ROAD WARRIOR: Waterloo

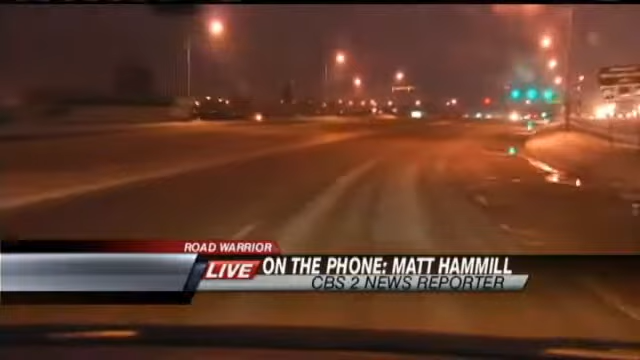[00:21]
and so much depends tonight on where you are. 20 minutes ago we were on Highway 57 in almost complete whiteout conditions. Now, as you can see, the road's not as bad, nearly as bad here. The wind, however, is still the story no matter where you go. We just passed the Subaru dealership and the flag was practically being ripped off from the pole because the winds are still blowing extremely hard up here, whipping the snow across the road. And we have seen those conditions in some areas that are practically whiteout.